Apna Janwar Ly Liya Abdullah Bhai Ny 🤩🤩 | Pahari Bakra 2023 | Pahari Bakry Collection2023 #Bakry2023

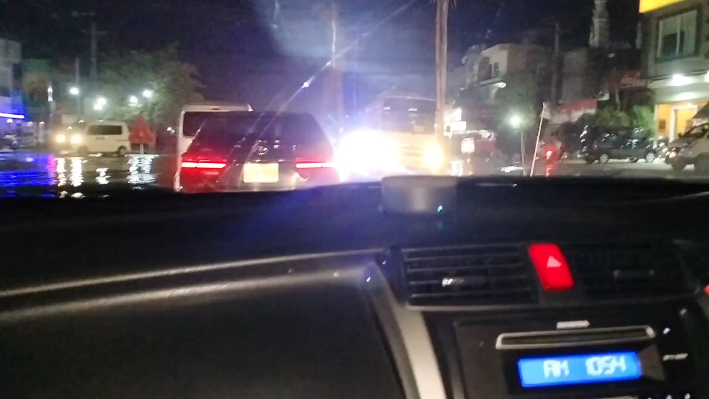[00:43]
तो ये देखें जी, हम जा रहे हैं उगो की रोड पे, पानी काफ़ी ज़्यादा रोड पे।
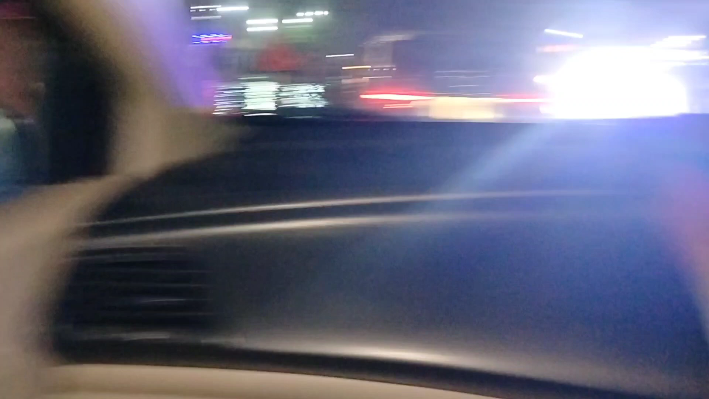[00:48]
ये देखें जी, तो ईद में तक चलें अपना पहाड़ी बकरा भी लेके आते हैं, तो आपके साथ ब्लॉग बना के शेयर करते हैं।